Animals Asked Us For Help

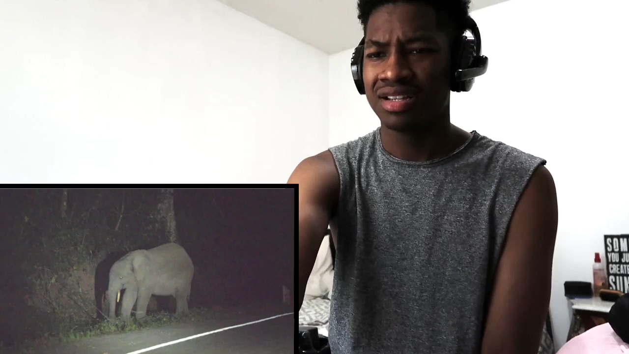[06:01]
The mother elephant is stuck on an electric fence, and unknown to the rescuers, her baby is also stuck in a ditch.